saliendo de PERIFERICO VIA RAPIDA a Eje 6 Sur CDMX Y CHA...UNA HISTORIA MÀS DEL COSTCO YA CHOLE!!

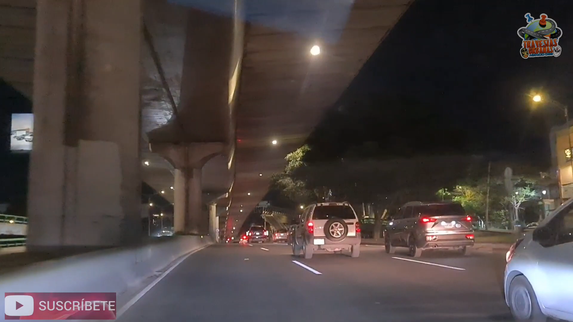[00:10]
pues circulando aquí sobre el periférico miércoles 10 de enero del 2024 ya crucé lo que es viaducto piedad vengo de allá de la entrada a querétaro hoy me tocó circular en el primer piso del periférico planta baja
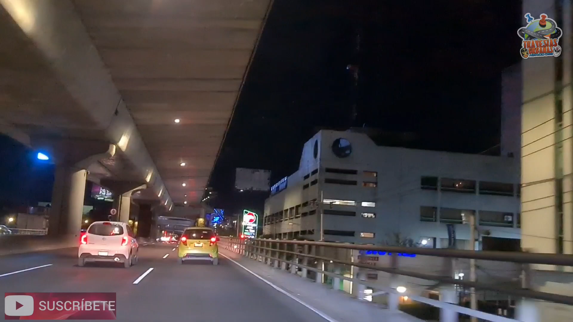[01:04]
de mi punto de partida a donde voy a llegar y hoy también marcaba ya una hora diez ya bueno obviamente eso no te eran las 5 45 casi las seis y ahorita cada partida ya eran las ocho y media entonces si hay un chico de diferencia no pero a veces es mejor porque te desgastas menos en todos los sentidos tu carro gasolina en tiempo y demás estoy saliendo aquí en el famosísimo katka y los pasteles katka esas mamadas que no chingo de videitos virales chales pero bueno
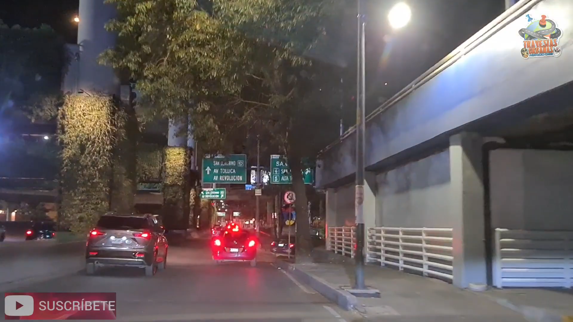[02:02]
y a la swash de satélite para adquirir dos relojes que eran ediciones especiales ni siquiera limitadas eran ediciones especiales paréntesis estoy aquí pasando por donde están las columnas de la inclusión periférico y aquí es periférico sur vinieron al periférico norte derecho como los farry barranca del muerto san jerónimo
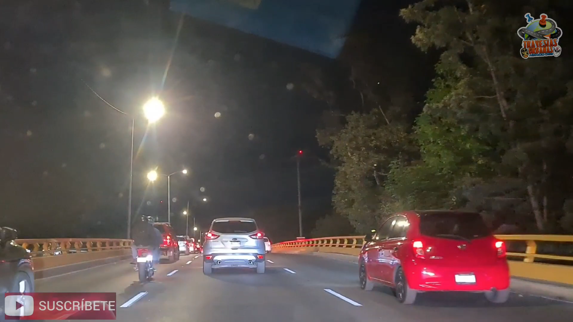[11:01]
ya de aquí viro hacia por ahí por la cementería nacional hacia arriba y ya llegué chulada puede que sea hasta donde tope miércoles 10 de enero de 2024 mucho tráfico el tráfico jol